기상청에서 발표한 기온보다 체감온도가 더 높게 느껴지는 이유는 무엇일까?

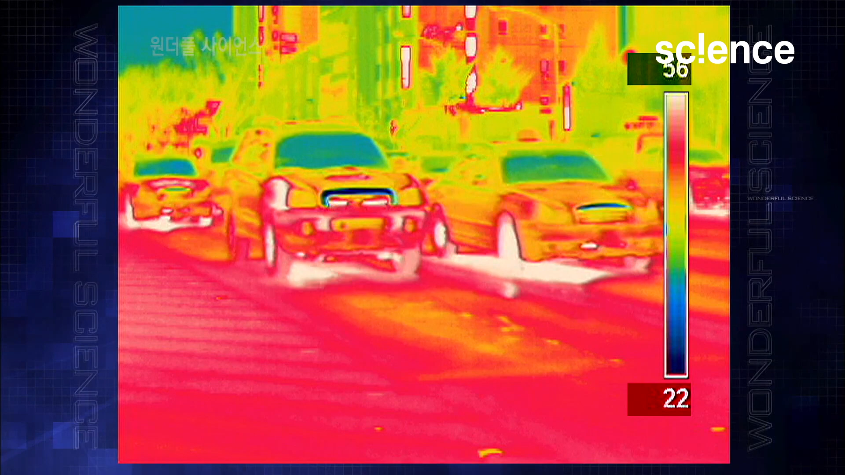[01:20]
도로의 열이 어느 정도 되는지 측정해보았다. 도로의 온도는 최고 56도.
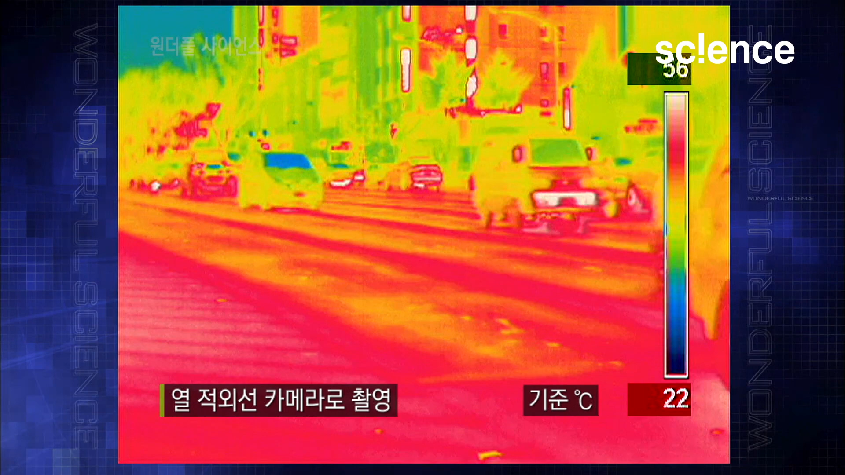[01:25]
On screen: scale bottom 22°C
도로 앞 건물도 고열에 시달리기는 마찬가지.
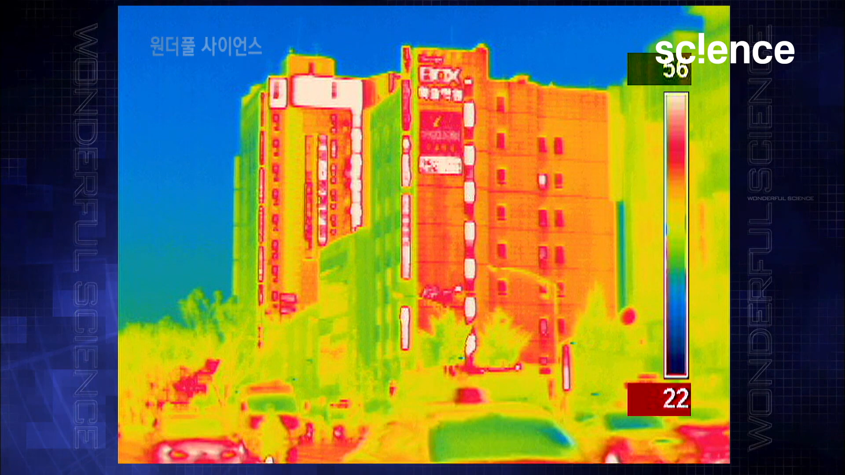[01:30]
열기를 내뿜는 에어컨 실외기는 38도.
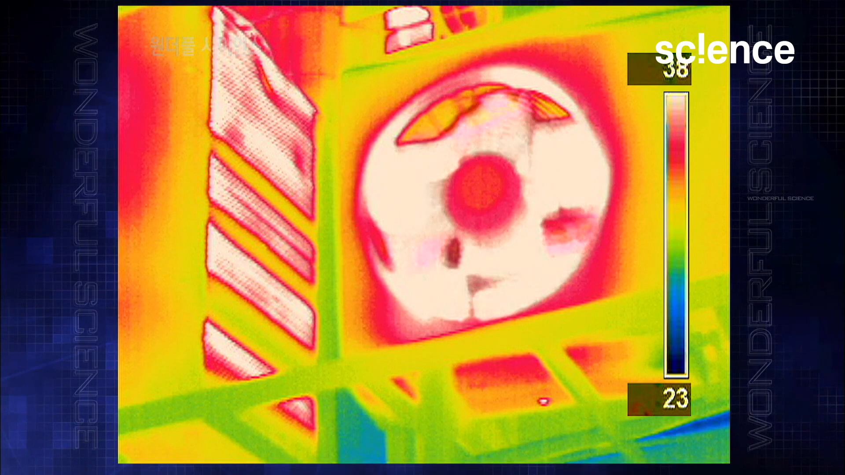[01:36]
도심 한가운데 온도 47도.
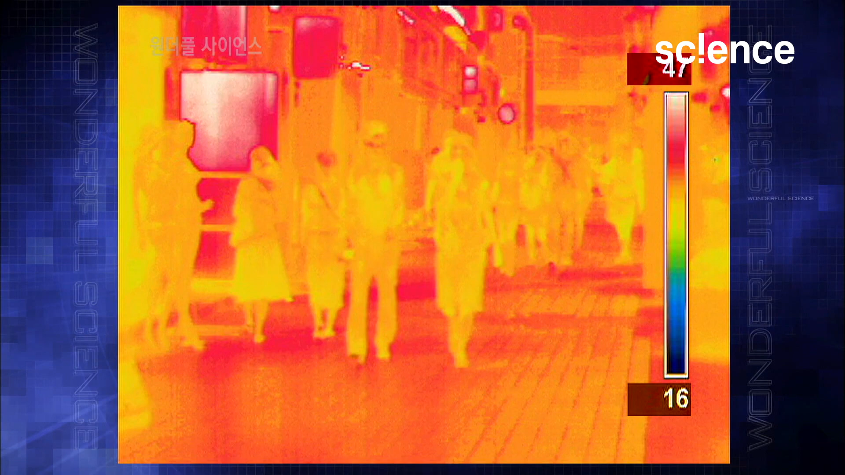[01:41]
사람들은 그 고열을 고스란히 받고 있었다.
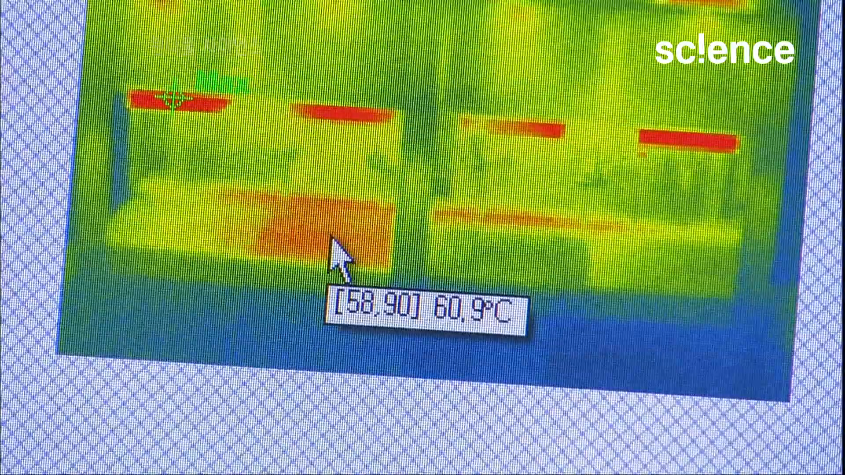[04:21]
On screen: spot 60.9°C
차열성 공법은 약 10도 정도 온도를 낮추는 효과가 있다는 것이 확인됐다.
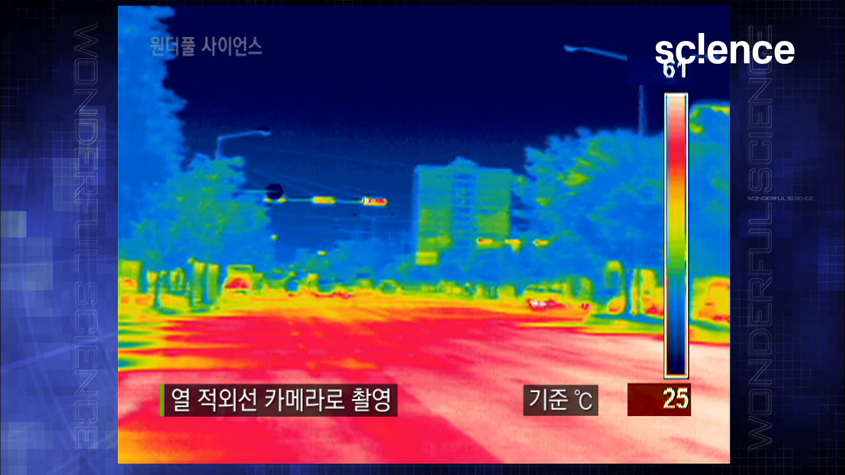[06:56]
열적외선 카메라로 측정한 결과 양지의 표면 온도와 음지의 표면 온도가 현저하게 다름을 알 수 있다.
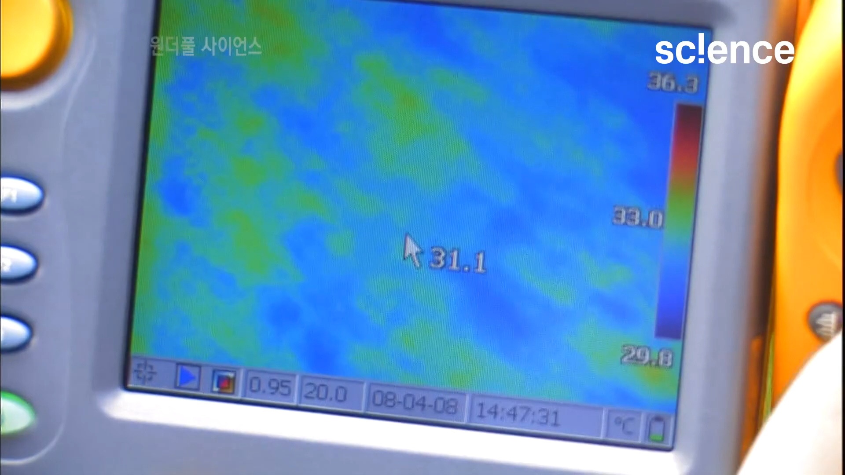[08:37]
On screen: spot 31.1°C, scale top 36.3°C, scale bottom 29.8°C
앞으로 튀어나온 잎들이 있고 뒤에 있는 잎들이 있고 그러면서 앞잎에 의해서 뒷잎이 그늘이 지게 되면
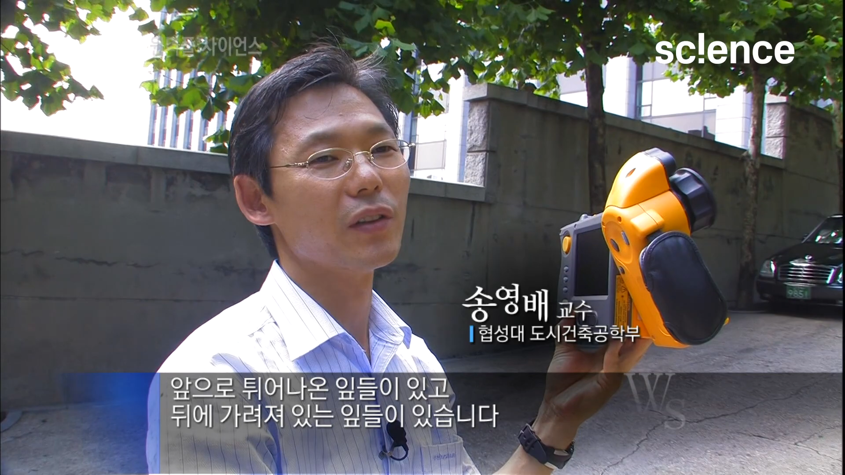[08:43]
그늘이 지고 그 사이에 공기가 통하니까 앞잎은 계속해서 열기를 반사시키는 역할을 하는 것이고요. 앞잎과 뒷잎 사이에 있는 공간들은 거기에 공기가 통풍이 되면서 자연적인 냉각 현상이 발생하게 되는 거죠.
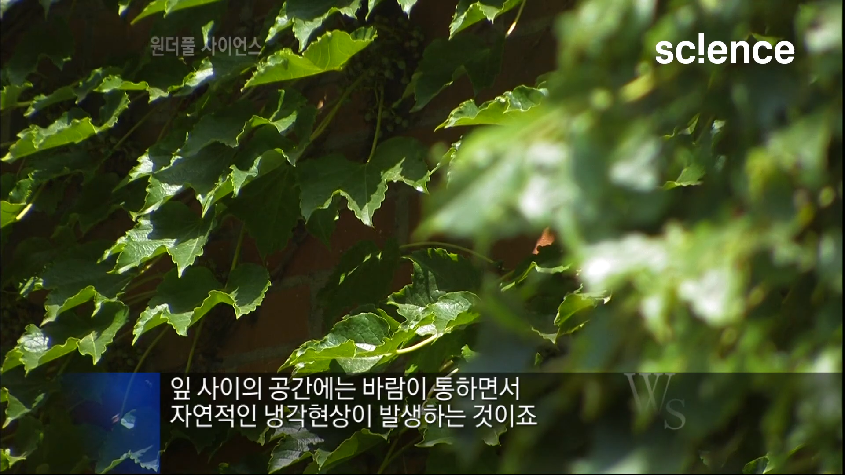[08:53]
그래서 그늘이 있는 지역들은 굉장히 차갑게 나오고 그늘이 없는
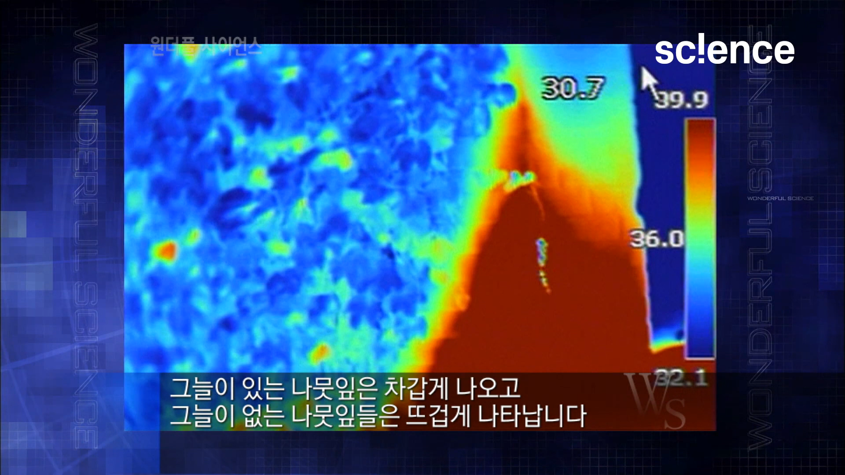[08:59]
나뭇잎들은 굉장히 뜨겁게 나타나는 역할을 하게 됩니다.